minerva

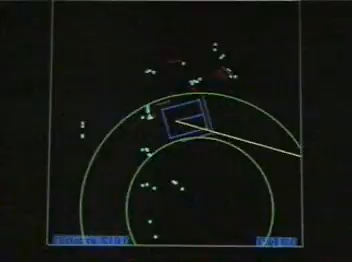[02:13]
Here, we see a depiction of Minerva's collision avoidance software attempting to find a route through the people surrounding her, shown as green dots.
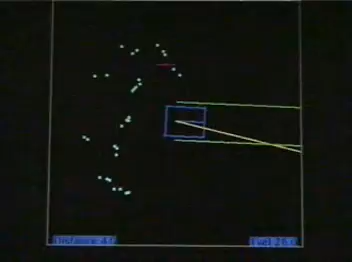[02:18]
For navigation, Minerva needs a map.